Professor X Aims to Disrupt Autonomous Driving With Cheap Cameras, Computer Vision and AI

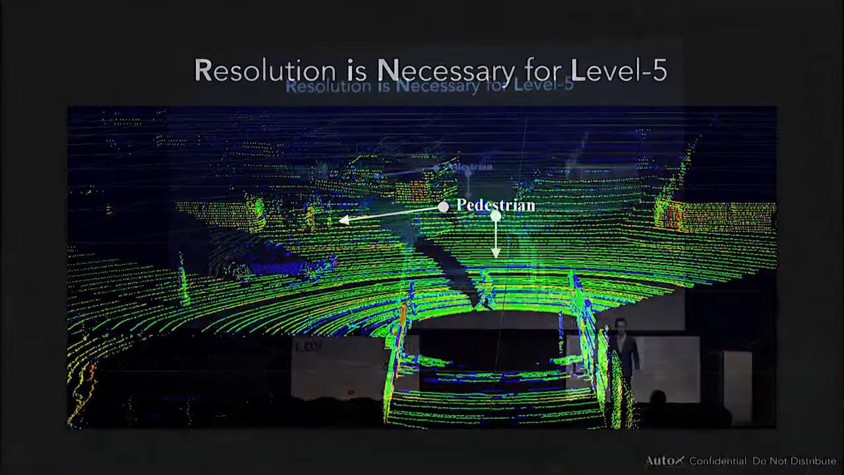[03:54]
But if you want to drive your car safely, you need to recognize some more subtle detail.
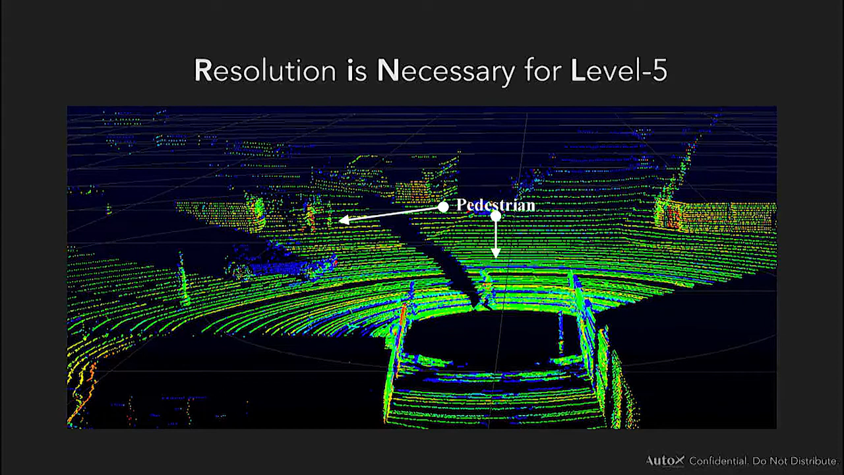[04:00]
Like, for example, the curve of the road. If you cannot recognize the curve of the road, the car is going to drive to the sidewalk, which endanger the human pedestrian. So I would say that resolution really, really matters.